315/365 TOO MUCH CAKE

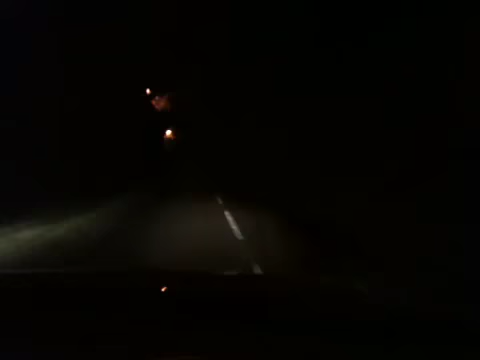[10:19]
Look at it out there. It's horrible.
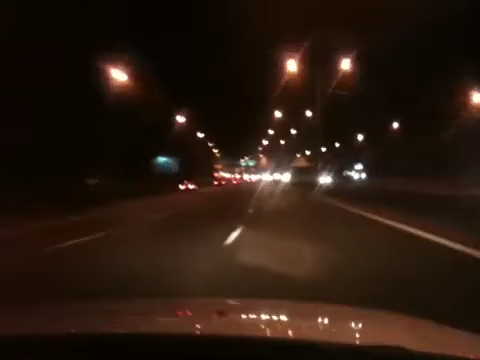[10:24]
For the purposes of continuity, we're just passing through Southampton and Winchester at the moment. Can you see that little red snowflake on the dash?
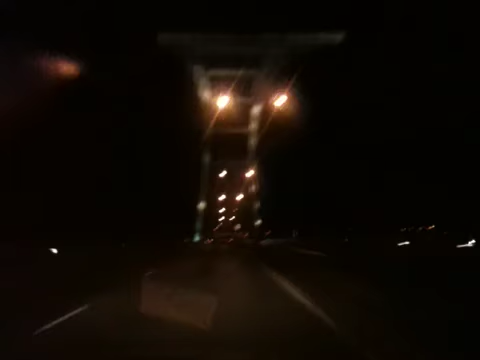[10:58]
And we're back in Newport now. You can just about work out this is the Oyster Bridge.